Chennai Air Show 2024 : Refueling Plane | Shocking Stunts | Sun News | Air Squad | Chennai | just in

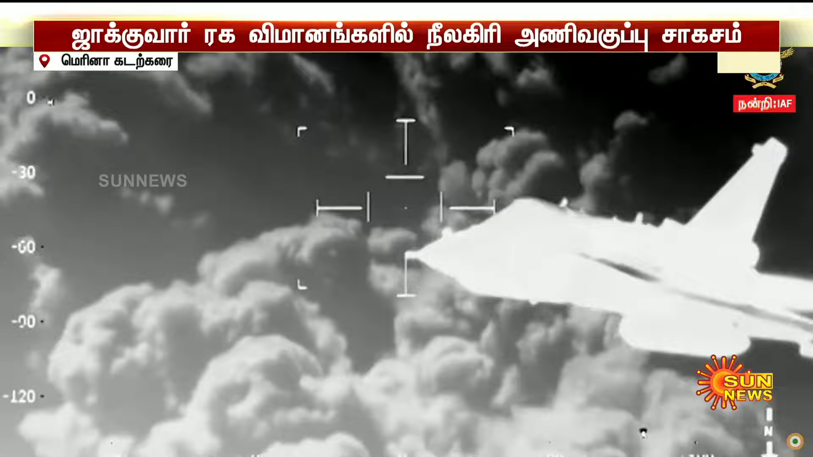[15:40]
Nammudaiya perumai, namadu Tejas, idho ungal munnal Kartikeya formationil, Veeravel, Vetrivel.